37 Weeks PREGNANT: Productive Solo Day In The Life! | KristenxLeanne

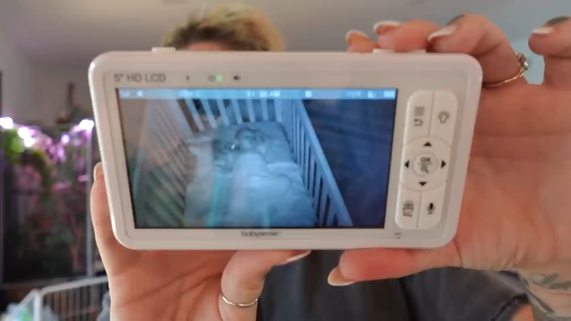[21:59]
Yes, she's so out, I love it. Okay. Sweep the room.